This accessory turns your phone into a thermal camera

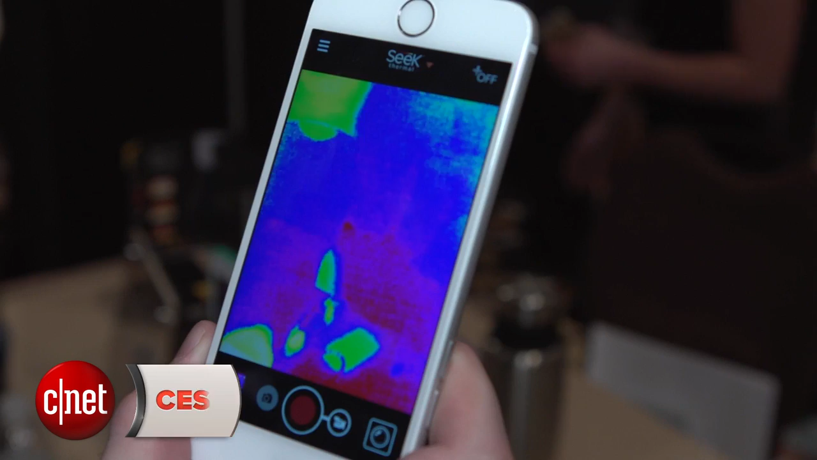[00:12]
So this tiny camera plugs into your smartphone, it works with Android or iOS, and then when you fire up the app you can see in heat vision.
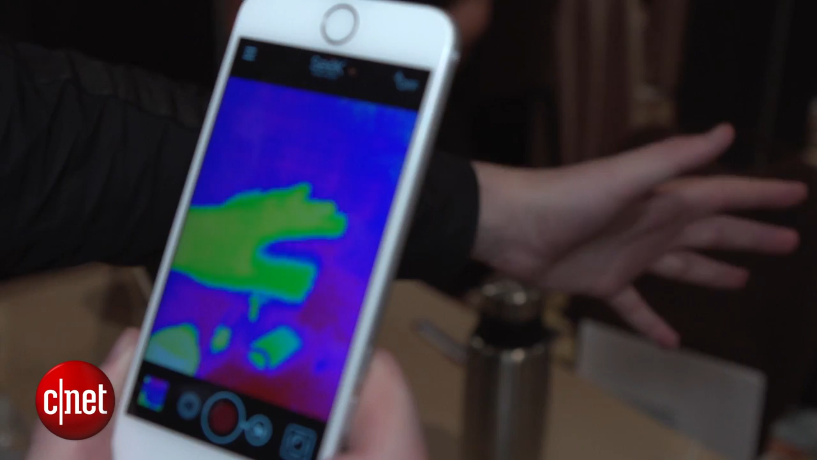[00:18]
Once you're inside the app there are a couple of neat features,
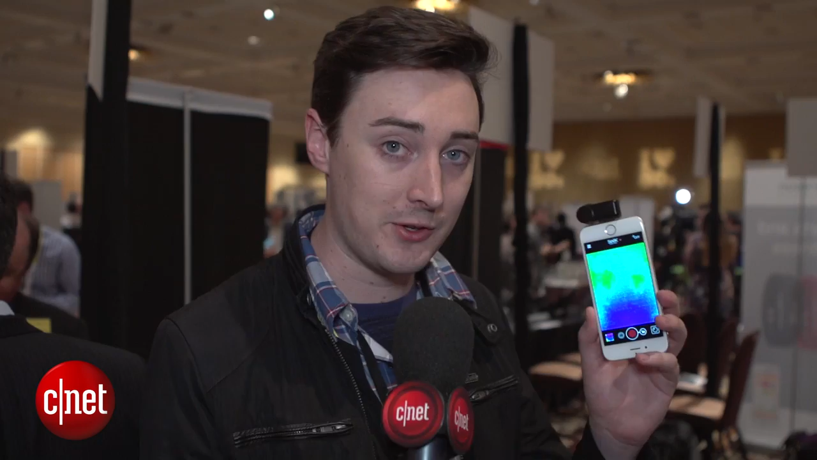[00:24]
so for example you can see the surface temperature of objects that you're pointing the camera at, there's also this high and low option so you can see the hottest and the coldest thing in the frame,
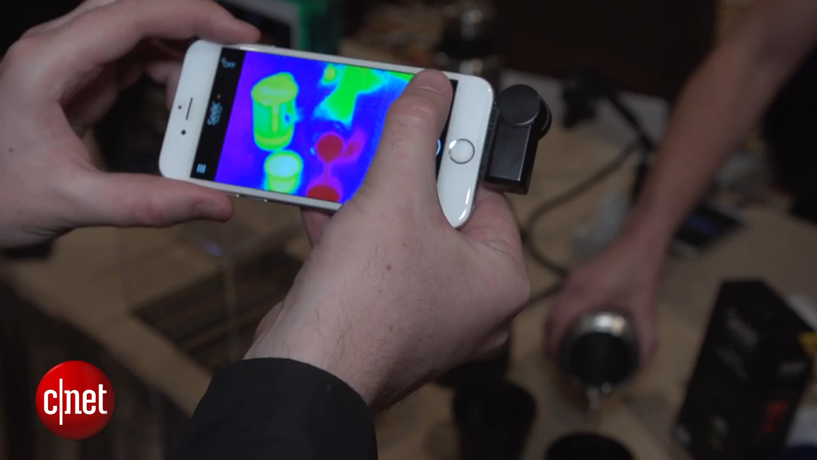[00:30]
and there's this option to see regular vision alongside the heat map. So why on earth would this be useful? Well one possible use could be to try and find temperature inefficiencies in your home.
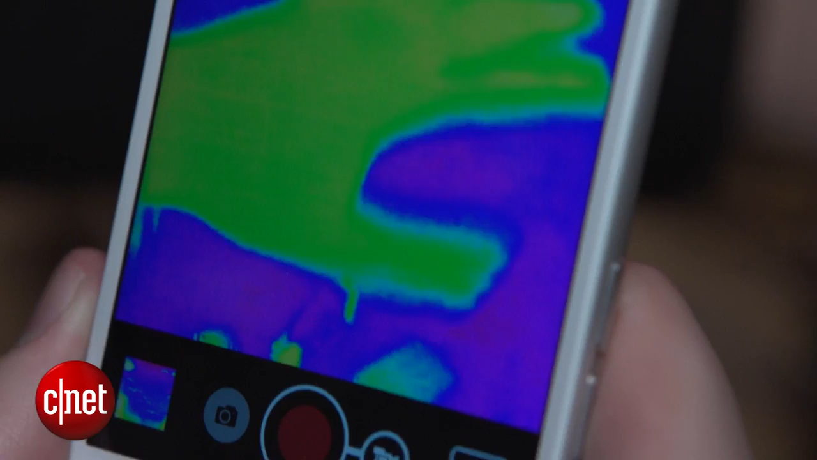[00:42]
So if you point this thing at a wall or window that you suspect is maybe letting in a draft, it will show you if there are any leaks, any cracks that are making things too warm or too cold.